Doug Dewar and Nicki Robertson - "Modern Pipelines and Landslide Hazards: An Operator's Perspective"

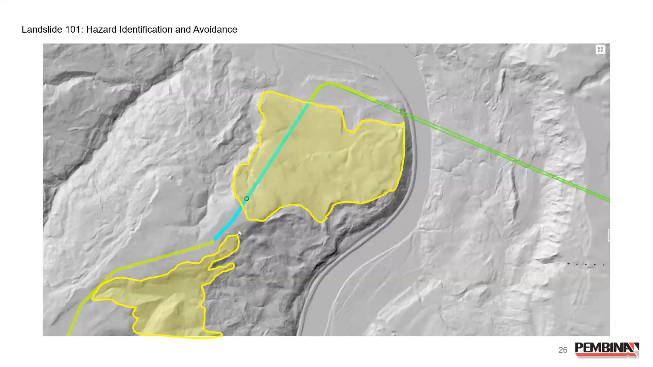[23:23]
These are areas where there's possibly dormant landslides, but there's no evidence of activity. This is less than an inch a year, and this is greater than an inch a year.
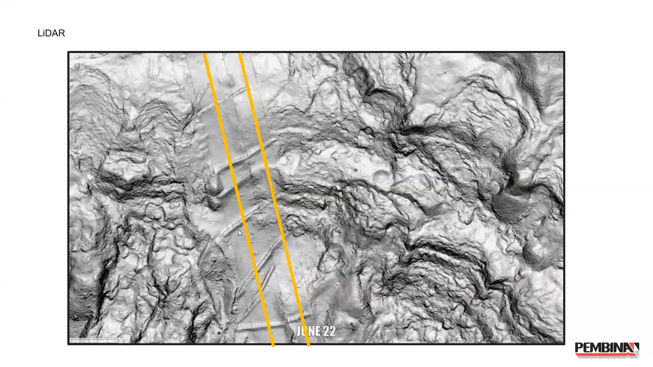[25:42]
evolving situations and, you know, getting the funding to actually mitigate them. Well, in this case, clearly we have a landslide that's evolving and interacting with two pipelines, as shown in LIDAR. Now, but I want to caution you about ground monitoring.